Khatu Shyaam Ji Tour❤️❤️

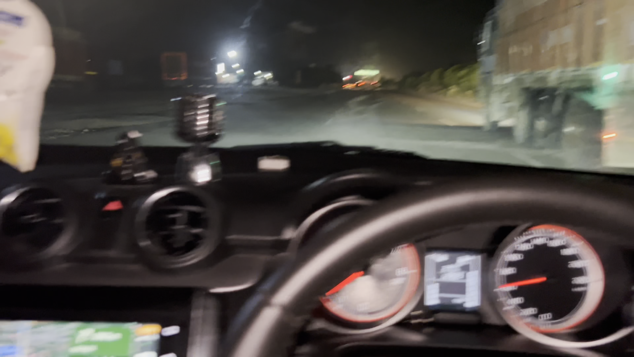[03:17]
अभी भी यहाँ से देख लो खाटू श्याम जी 110 किलोमीटर दूर है, और अभी हम NH 8 हाईवे पे चल रहे हैं।
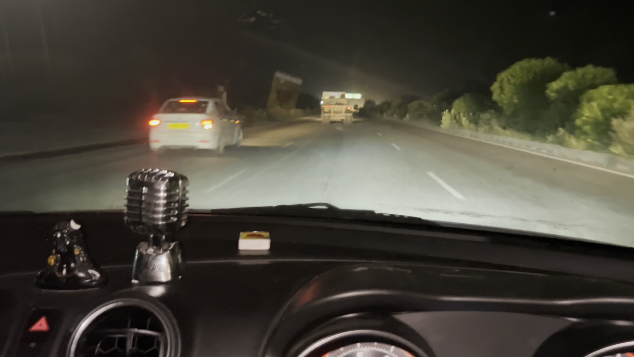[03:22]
ये देख लो सामने आपको दिख रहा होगा जयपुर 115 किलोमीटर।